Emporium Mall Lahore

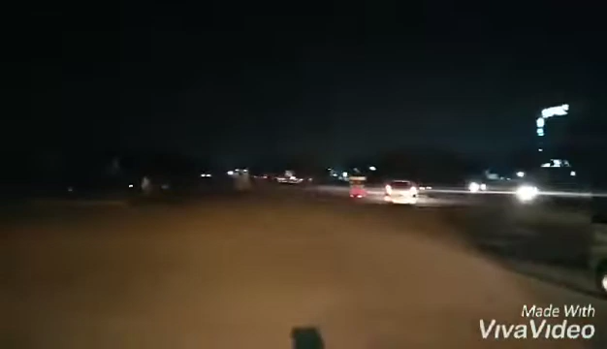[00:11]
جی یہ اس کے باہر کے منازین ہے ہم دیکھ سکتے ہیں ہم لوگ لیٹ نائٹ گئے تھے تو زیادہ دیر اندر رہنے ہی پائے اس لیے ہم جلدی واپس آگئے تھے